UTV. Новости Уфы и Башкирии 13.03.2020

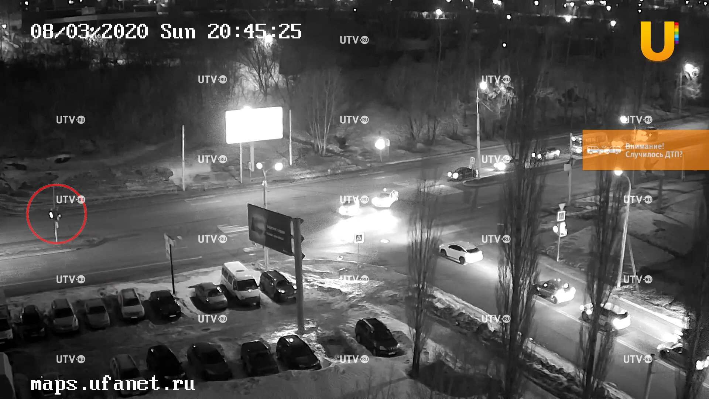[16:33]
Моргающий зеленый, желтый и не менее пяти секунд до появления одного из участников ДТП. Отматываем назад. С правой полосой, фактически под запрещающей, даже не пытаясь убедиться в безопасности. Меня иногда ругают за чрезмерно эмоциональную оценку произошедшего. Но, друзья, различные эпитеты сами лезут наружу при виде подобного.
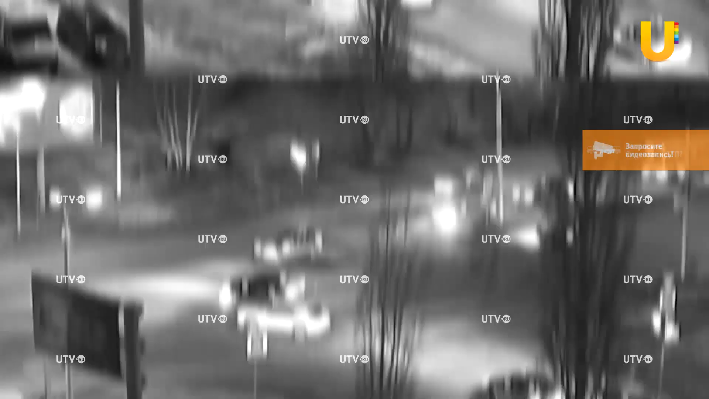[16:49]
И ведь это ошибка именно обоих водителей.